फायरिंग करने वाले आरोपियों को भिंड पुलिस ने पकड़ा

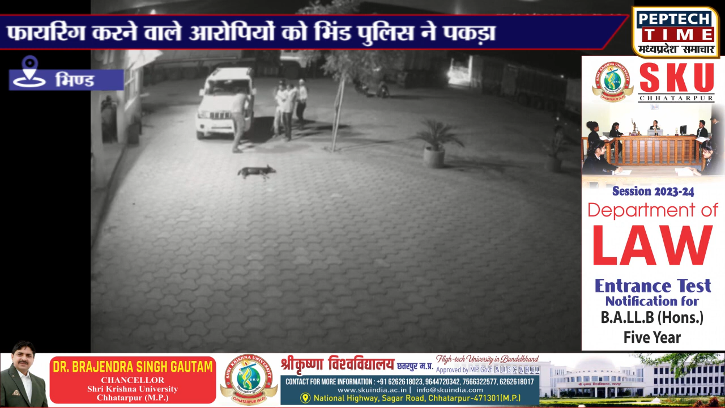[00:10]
फाइरिंग कर इलाके में दहशत फैलाने के बाद आरोपी मौके से फरार हो गए थे। फाइरिंग बामार पीट की घटना सीसी टीवी कैमरे में भी कैद हुई थी।